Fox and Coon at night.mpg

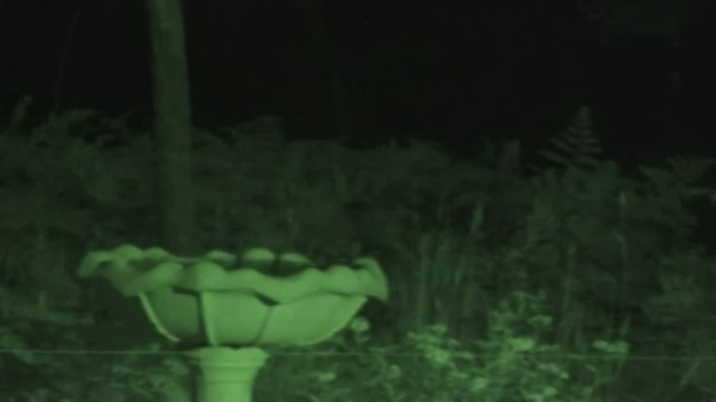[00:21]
There you go little guy, there you are.
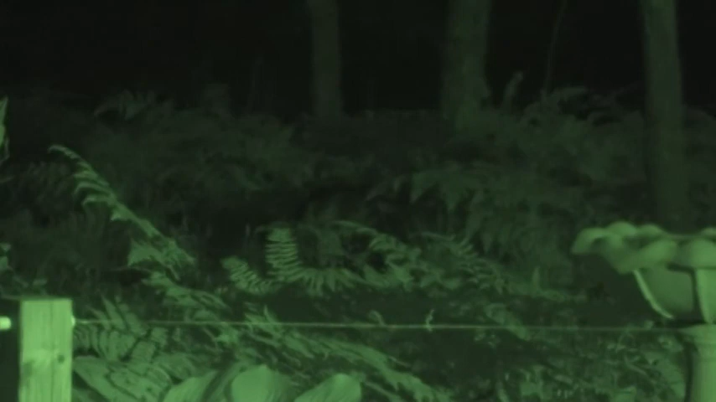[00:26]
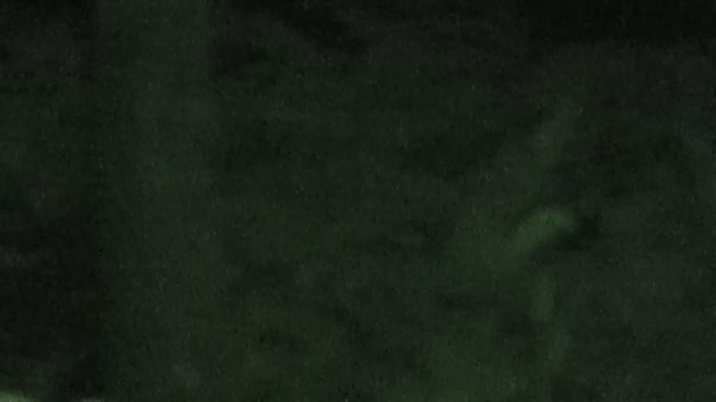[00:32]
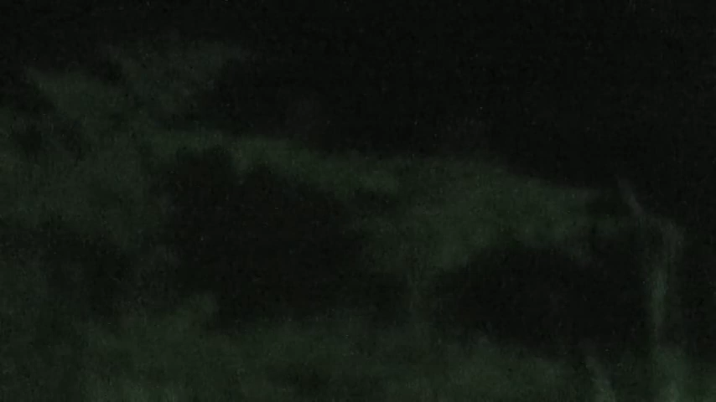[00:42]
Oh, see he's got that thing swinging. He's eating something off the ground. Where the heck is he? It's just to the right of it.
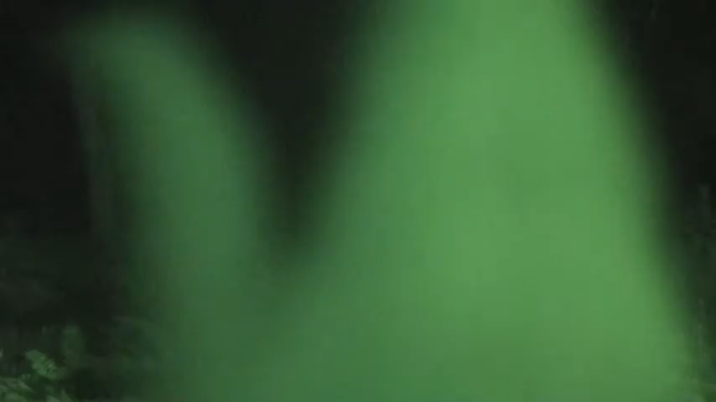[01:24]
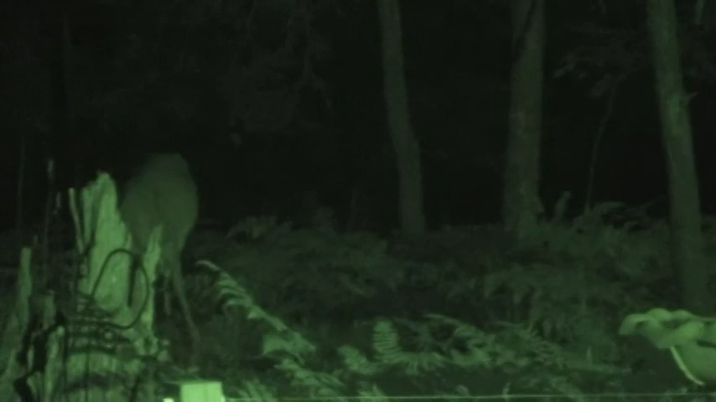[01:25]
He's chewing on it right now.